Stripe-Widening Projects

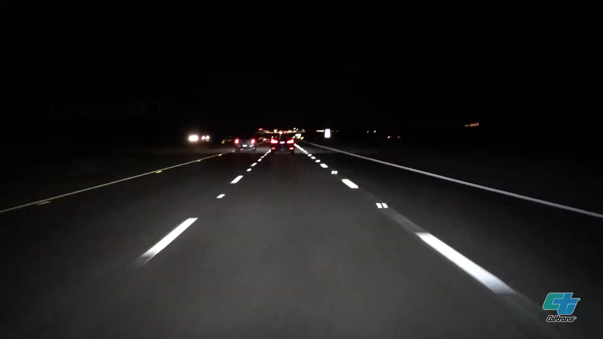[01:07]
especially when we have a white traffic stripe on concrete pavement.